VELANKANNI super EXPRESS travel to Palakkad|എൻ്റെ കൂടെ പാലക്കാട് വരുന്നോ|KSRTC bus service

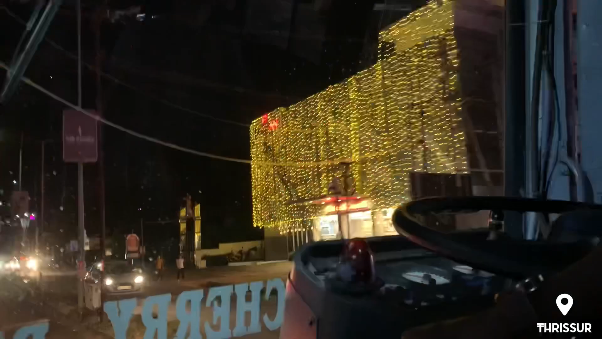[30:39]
നമ്മളിപ്പോൾ ശക്തൻ സ്റ്റാൻഡിലെത്തും, സ്റ്റാൻഡല്ല ശക്തൻ നഗറിൽ,
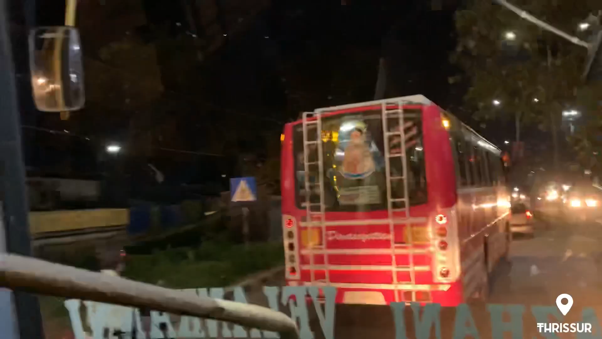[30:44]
അതായത് ശക്തൻ മാർക്കറ്റ്, അതായത്
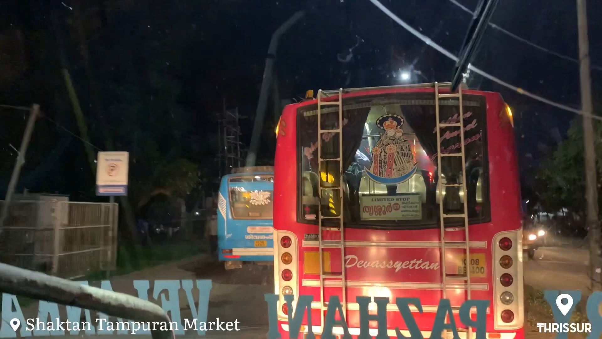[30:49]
ശക്തൻ തമ്പുരാൻ്റെ പേരിലുള്ള ഒരു ഇരേ മാർക്കറ്റും സ്റ്റാൻഡും ഒക്കെ ചേർന്ന സ്ഥലമാണ് ശക്തൻ നഗർ എന്ന് പറയുന്നത്.
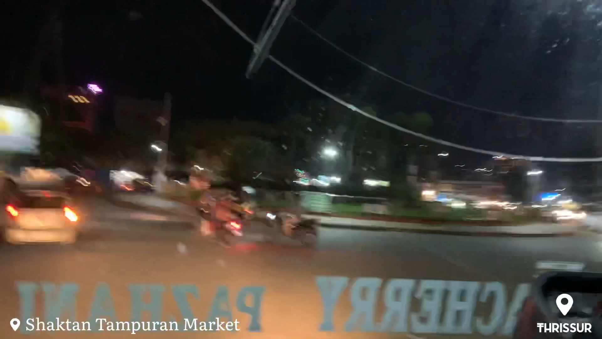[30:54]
അവിടെ ഒരു റൗണ്ട് ഐലൻഡ് ഉണ്ട്, ഐലൻഡ് നമ്മൾ ഒന്ന് നമുക്ക് വലം വയ്ക്കേണ്ട കാര്യമൊന്നുമില്ല, നമുക്ക് നേരെ പോയാൽ മതി.
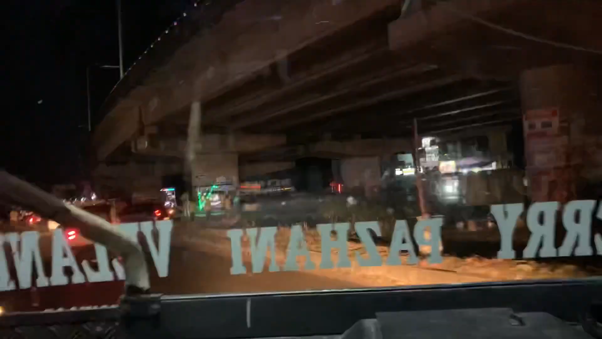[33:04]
അങ്ങനെ നമ്മൾ മണ്ണത്തിലെത്തി. മേളിൽ കാണുന്നത് മണ്ണത്തിൽ ഫ്ലൈ ഓവറാണ്.
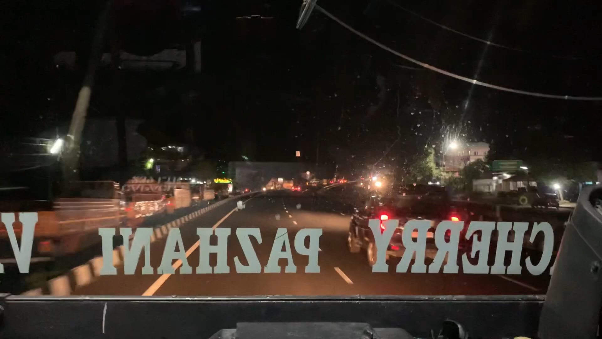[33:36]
അങ്ങനെ നമ്മൾ എൻ എച്ചിൽ പ്രവേശിച്ചു. ഇനിയിപ്പോൾ അടുത്തൊരു ഡെസ്റ്റിനേഷൻ അല്ല, അടുത്തൊരു ഷോപ്പും അല്ല, നമുക്കവിടെ ഷോപ്പ് ഇല്ലാത്തതാണ്.
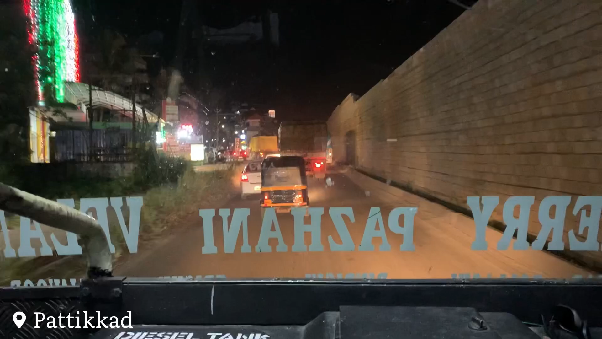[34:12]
സൈഡിലൂടെ ഇങ്ങനെ പോയിട്ട് വീണ്ടും പഴയതുപോലെ നമ്മുടെ എൻ എച്ച് ലേക്ക് നമുക്ക് പ്രവേശിക്കണം.
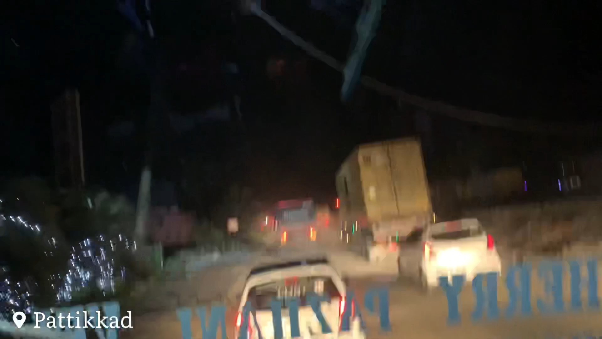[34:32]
വഴി അല്പം പണി നടന്നുകൊണ്ടിരിക്കുകയായിരുന്നു ഈ സമയത്ത്. നല്ല കുടുക്കമൊക്കെ ഉണ്ട്.
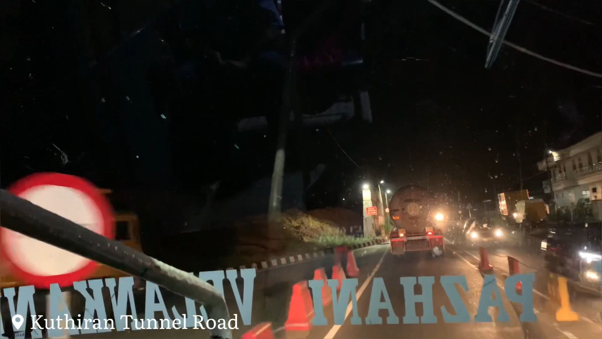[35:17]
അതായത് ഒരു ടണൽ മാത്രം ഓപ്പൺ ആയിട്ട് ആ ഒരു ടണലിലൂടെ രണ്ട് സൈഡിലേക്കും വാഹനങ്ങളെ കടത്തി വിടുകയാണ് ഇപ്പൊ ചെയ്യുന്നത്.
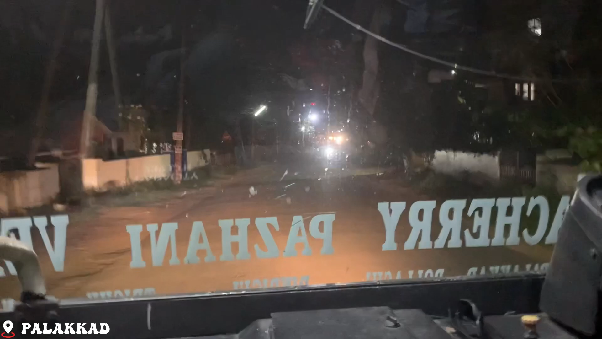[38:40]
സർവീസ് റോഡിലൂടെ ചെന്നിട്ട് ഇവിടുന്ന് ലെഫ്റ്റിലേക്ക് തിരിഞ്ഞിട്ട് വേണം നമ്മൾ നമ്മുടെ പാലക്കാട് ടൗണിലേക്ക് എത്താം. വന്നതുപോലെയുള്ള വഴിയല്ല, വീതി കുറഞ്ഞ വഴിയാണ്.